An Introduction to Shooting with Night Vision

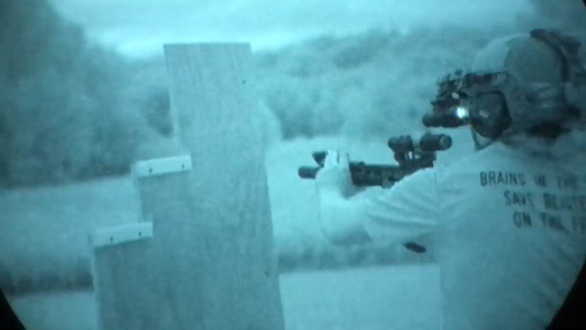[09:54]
So one downside to night vision, they typically have a very shallow depth of field, meaning you can focus downrange or you can dial on mine.